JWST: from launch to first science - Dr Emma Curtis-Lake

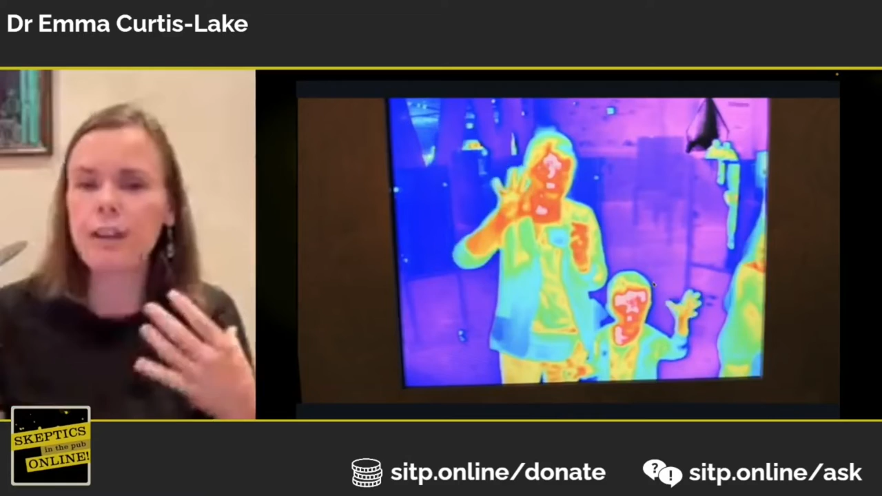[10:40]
So that's some very different information. So this is a little video from an infrared camera. If you come along to any of our sort of open days in Bayford, if you live nearby, we have an infrared camera we can show you. And it will give you information like whose noses are cold and whose glasses are cold because I've been outside and what's very warm, etc.
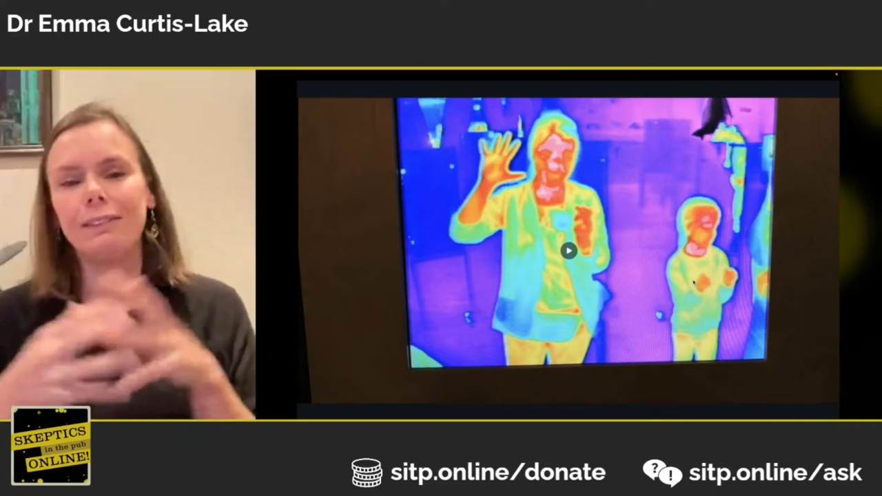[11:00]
And as astrophysicists, we just like getting extra information about anything that we see. It helps us build a picture of what's going on.